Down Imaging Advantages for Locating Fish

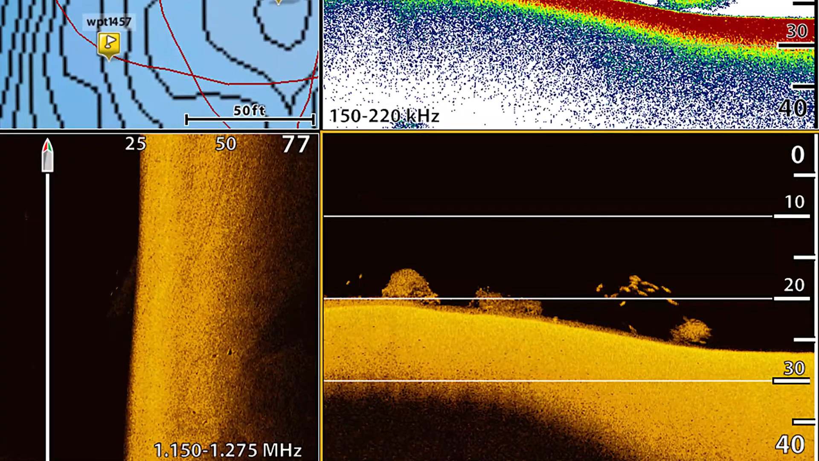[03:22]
picture of it as you go so you want to use that down imaging when you're searching for fish that's when I'm
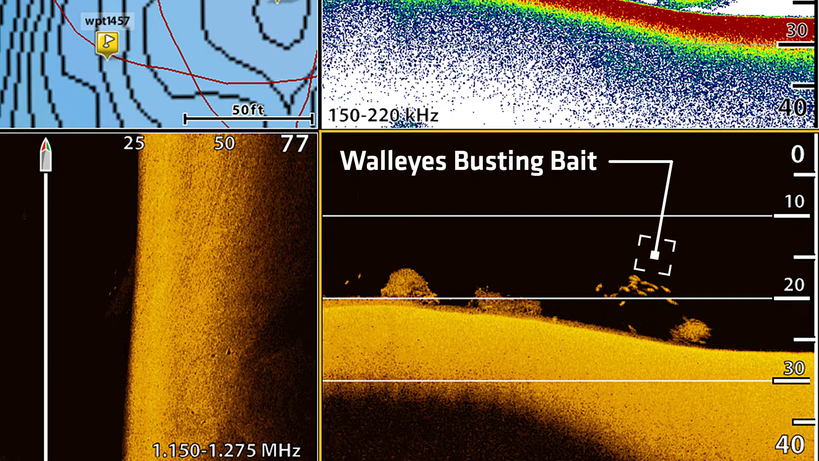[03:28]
using it when I'm searching for fish man I believe in that thing and I know day in and day out it's
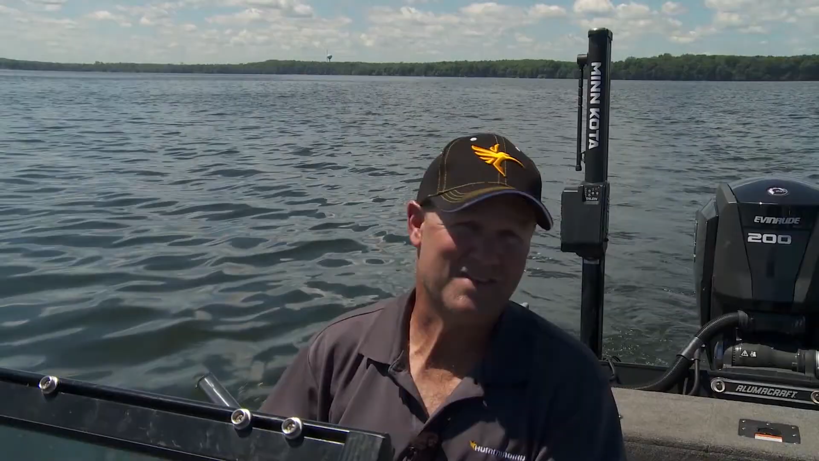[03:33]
telling me exactly what's down there if you're not fishing with down imaging if you're not running one of these helix units
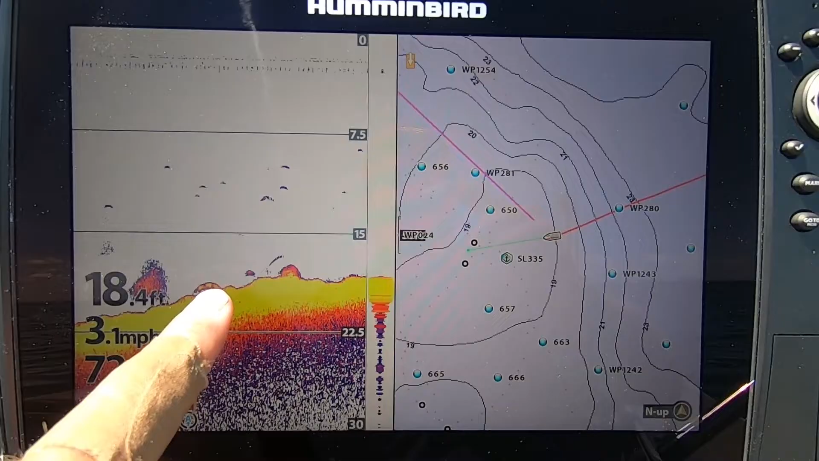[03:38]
On screen: depth 18.4 ft
you're missing something I'll tell you if you're fishing deep water any any scenario where you're fishing
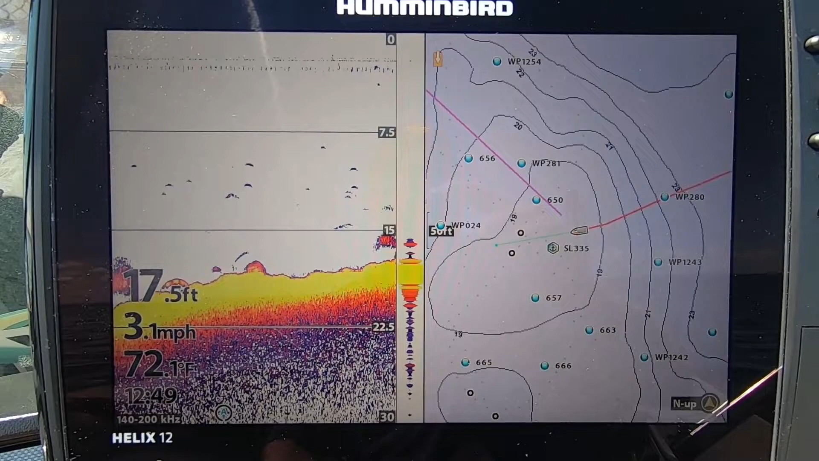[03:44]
On screen: depth 17.5 ft, water 72.1°F, speed 3.1 mph
8 10 feet or more this down imaging is just phenomenal anytime you're able
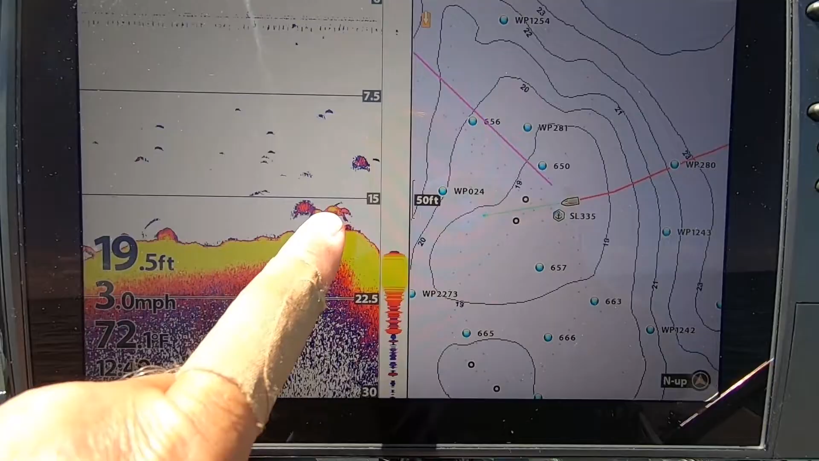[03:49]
On screen: depth 19.5 ft, water 72.1°F, speed 3.0 mph
to run over the top of structure run over the top of fish this thing will tell you everything you want to know make